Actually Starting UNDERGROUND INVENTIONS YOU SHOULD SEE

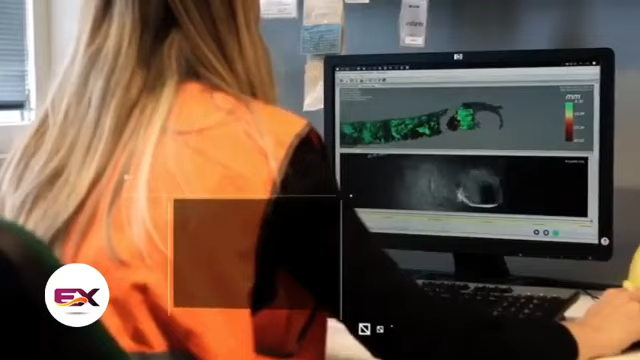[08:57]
Meanwhile, the Tilt Ranger drone proves handy for exploring mines, tunnels and similar locations.
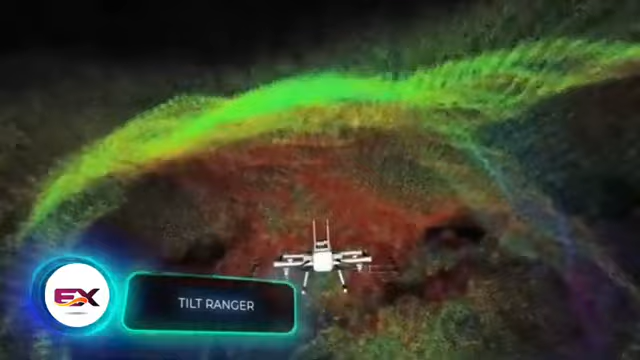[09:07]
It not only flies, but also moves on the ground. What's impressive is its working speed.
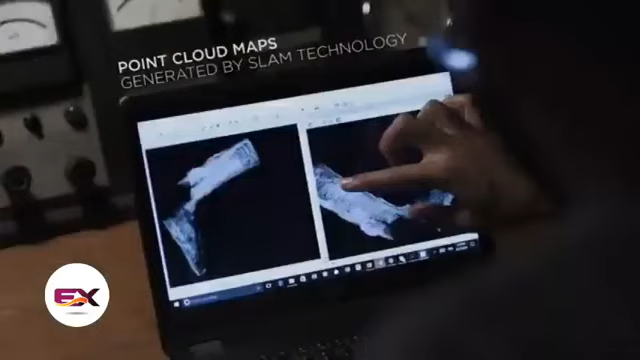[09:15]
For instance, in just 10 minutes,